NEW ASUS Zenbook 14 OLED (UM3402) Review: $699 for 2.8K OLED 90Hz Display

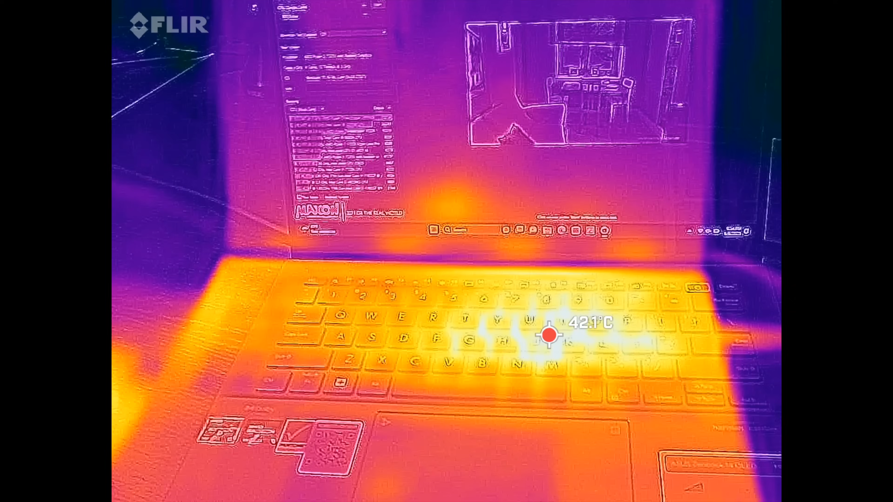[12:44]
as far as the surface temperatures are concerned never getting overly hot there are a couple of spots that got warm but never to
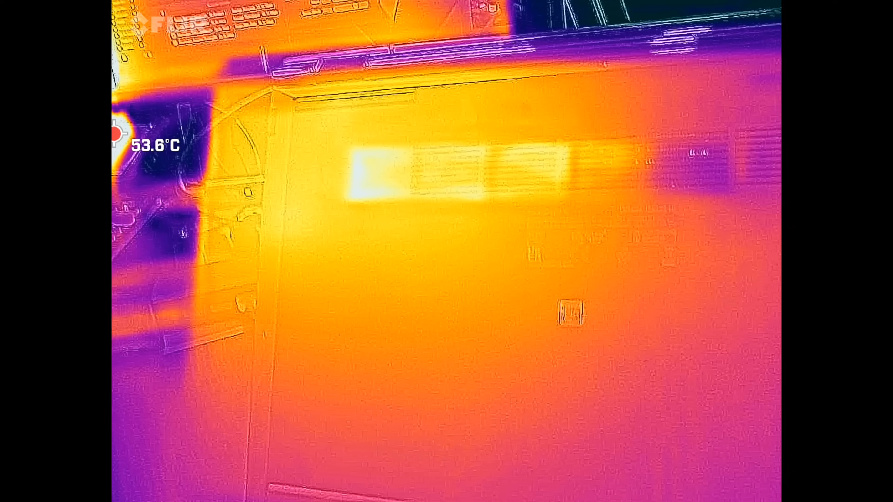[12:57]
On screen: spot 53.6°C
underside never going above 42 43 degrees celsius remained relatively cool